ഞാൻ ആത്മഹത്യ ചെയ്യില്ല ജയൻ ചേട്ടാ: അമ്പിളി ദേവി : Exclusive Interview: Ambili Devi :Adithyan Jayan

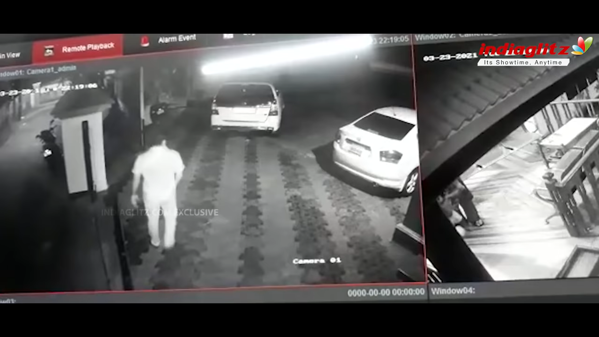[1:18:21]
കടാര വീട്ടിലെ വാഴവെല്ലാം വെട്ടാൻ വേണ്ടി അദ്ദേഹം എടുത്ത് വീട്ടിന്റെ ഫ്രണ്ടിലേക്ക് കൊണ്ടുവന്നതാണോ?